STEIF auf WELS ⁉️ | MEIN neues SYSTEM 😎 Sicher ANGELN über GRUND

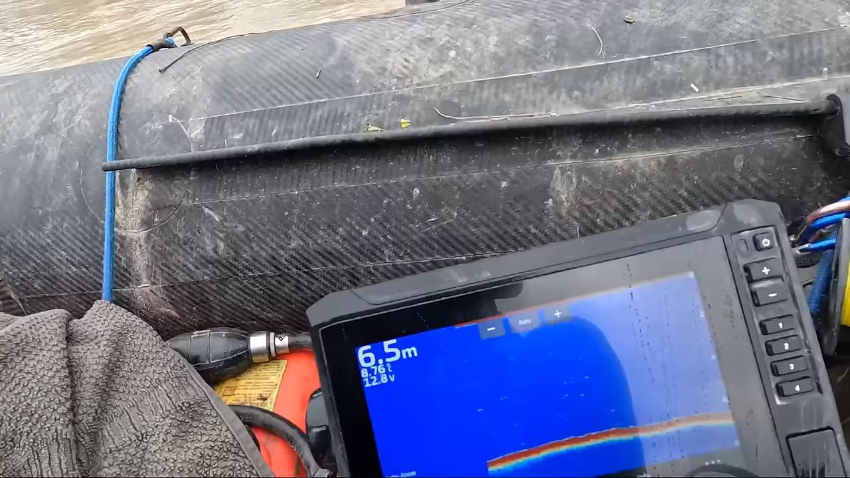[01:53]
On screen: depth 6.5 m
Ich zeige euch das mal auf dem Echolot. Und in diesem Bereich haben wir unsere ersten Routen schon ausgelegt.
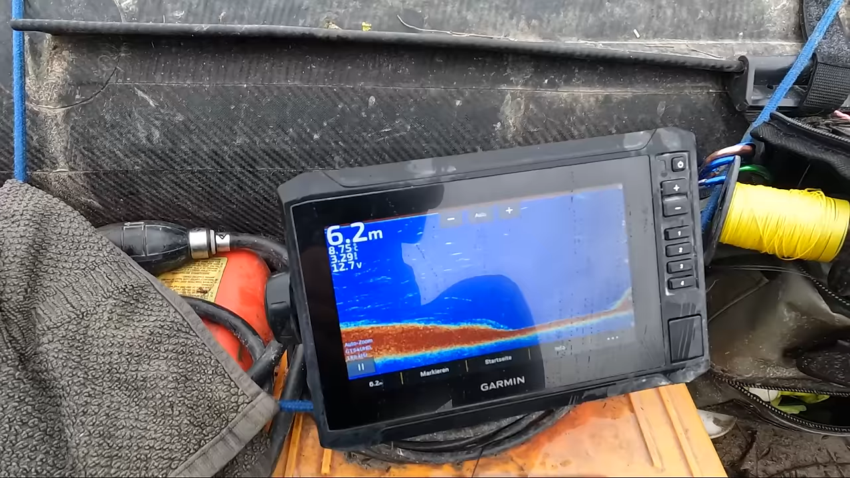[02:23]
On screen: depth 6.2 m
So, schaut euch das mal an. Genau an den Bäumen geht hier schön die Kante hoch.
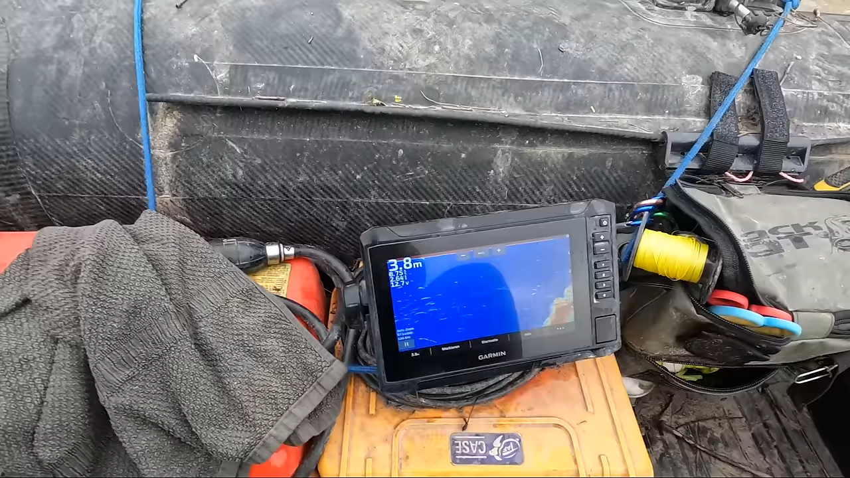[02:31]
On screen: depth 3.8 m
Wir haben immer noch vier Meter Wassertiefe. Genau in einem Holz hier. Da müssen sie lange schieben.
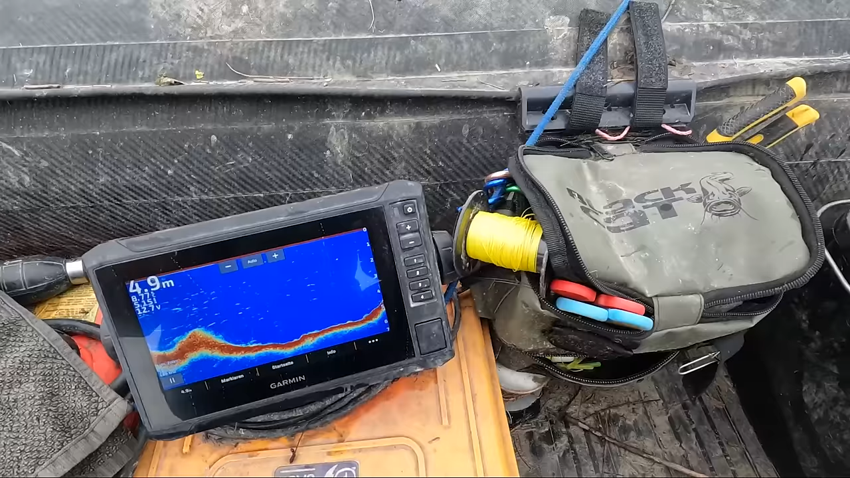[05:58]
On screen: depth 4.9 m
Hier ist jetzt der tiefe Grund und hier geht es hoch ins Grasland.
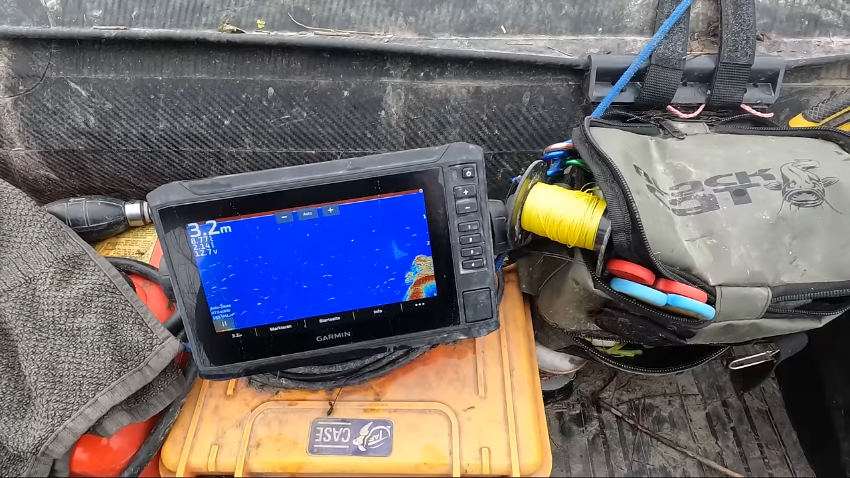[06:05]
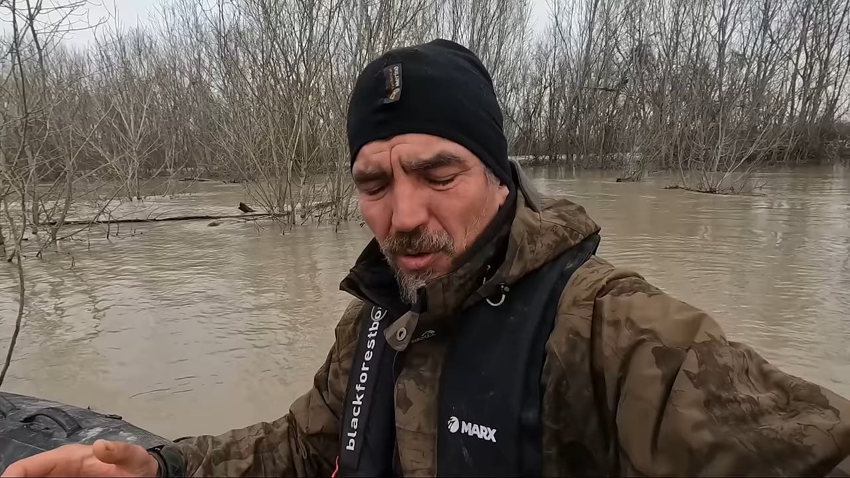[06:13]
Auf dem Echelot könnt ihr jetzt gut erkennen, vom tiefen, sauberen Grund hier im Überschwemmungsgebiet geht die Kante hoch ins Grasland.
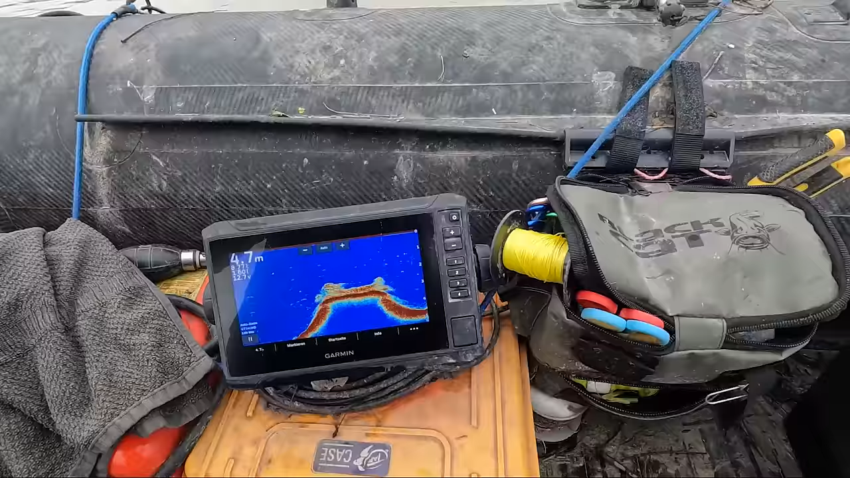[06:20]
Da seht ihr schon erste Bücher, erste Bäume, die geflutet worden sind und genau darüber sitzt unser Köder.
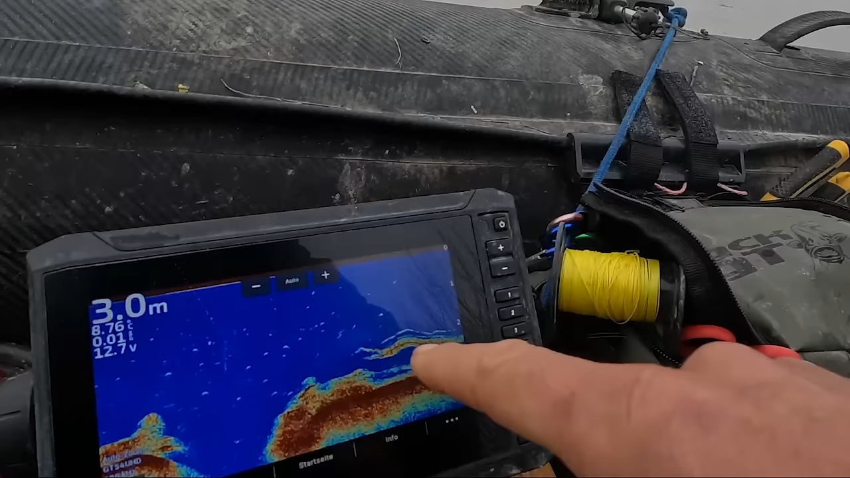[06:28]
On screen: depth 3.0 m
Schaut mal hier, da sitzt er. Und da muss eigentlich ein Fisch vorbeikommen.
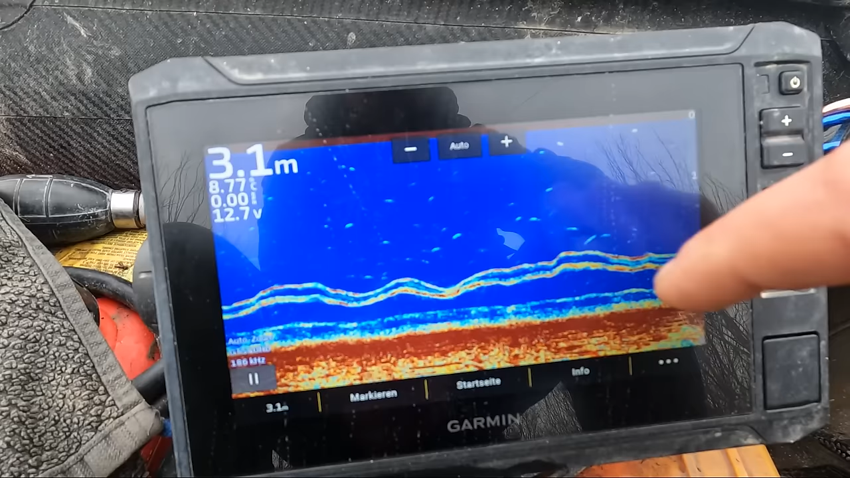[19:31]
On screen: depth 3.1 m
Hier unten ist Gras. Und hier oben drüber schwimmt der obere Bereich das Frontzoneblei, der untere Bereich der Köfi.